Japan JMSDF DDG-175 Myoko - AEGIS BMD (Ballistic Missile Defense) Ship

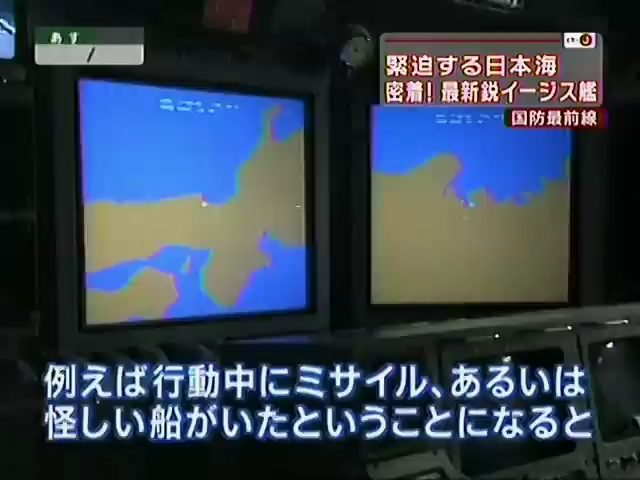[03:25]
例えば行動中にミサイルあるいは怪しい船